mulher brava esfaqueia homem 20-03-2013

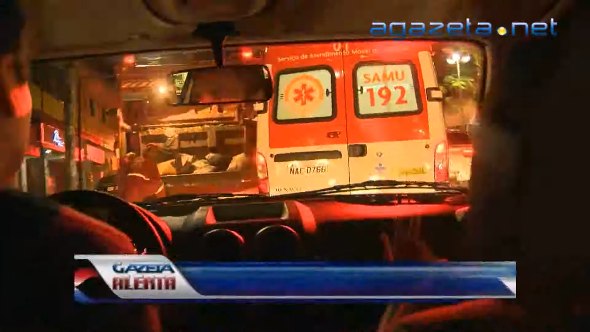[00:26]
nós estamos aqui bem no centro da cidade Um trânsito terrível, um caminhão do lixo parado no meio da rua Atrapalhando
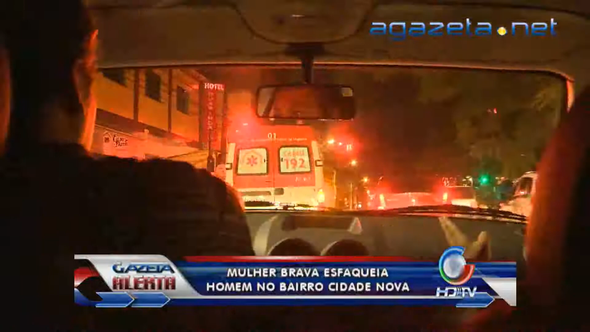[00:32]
aqui a ambulância número 01 do SAMU Que já teve que fazer um desvio ali naquela rua do SAMU Porque tinha um carro do ARP Trans interditando a rua Impedindo que a ambulância passasse E tudo isso é para atender uma ocorrência de ferimento por arma branca Ali no bairro Cidade Nova O pessoal resolveu fazer serviços aqui nas